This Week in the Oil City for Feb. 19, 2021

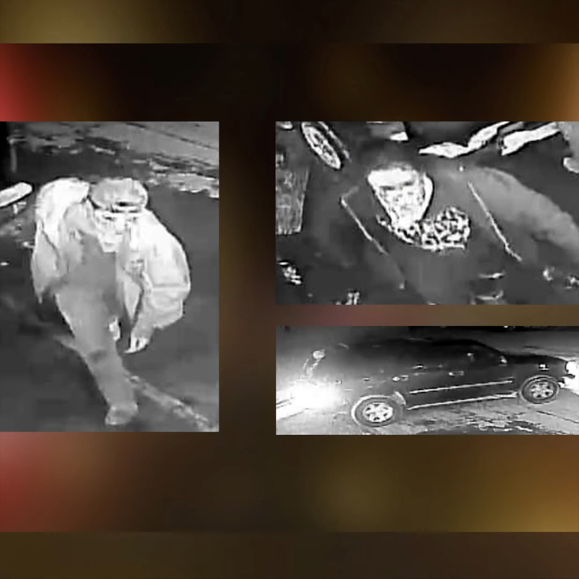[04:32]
And speaking of propane, the Mills Police Department has released security images of persons they say may have been involved in the theft of propane tanks from a business in the town of Mills.